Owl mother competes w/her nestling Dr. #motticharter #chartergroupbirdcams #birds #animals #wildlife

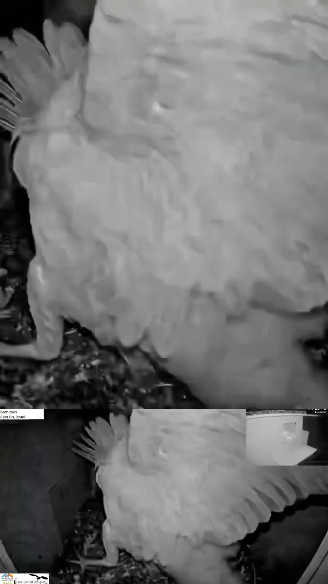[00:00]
This guy is cute. The mother actually is competing with the nestling in some way and form because the male is feeding them and she's taking a lot of the food and trying to eat it herself and not giving it to the nestling.
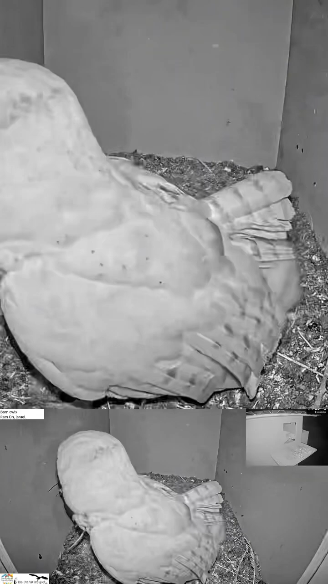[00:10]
So they're indirectly competing. At some point she needs to go out and hunt too but we kind of don't want her to do that because
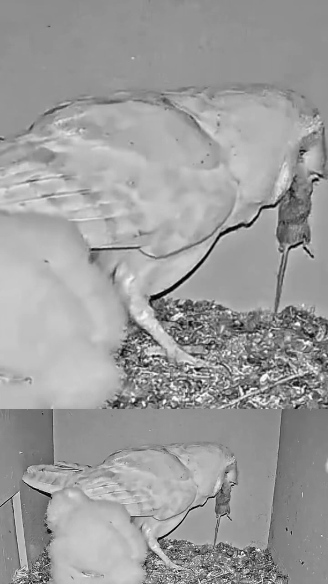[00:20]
then the nestling will be free and open from an intruder. So it's important in there but then they have to divide the food up and she's also hungry.